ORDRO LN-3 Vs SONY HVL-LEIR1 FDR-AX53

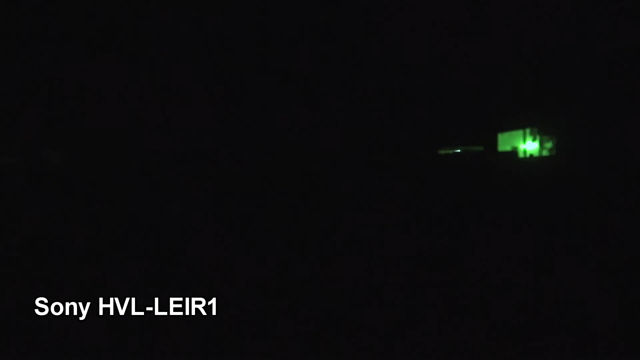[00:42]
here is the Ordro LN3 illuminator
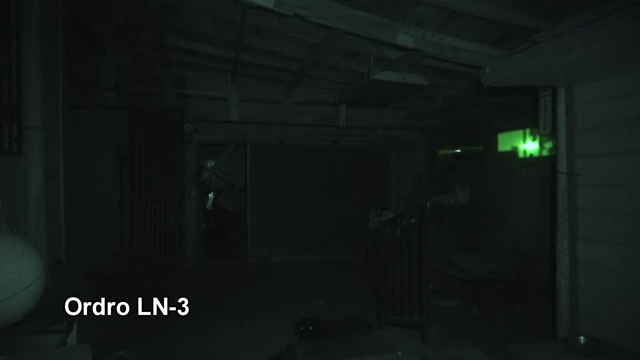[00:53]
half just the focus a little bit half of the higher lights on now full pretty good infrared coverage for a big area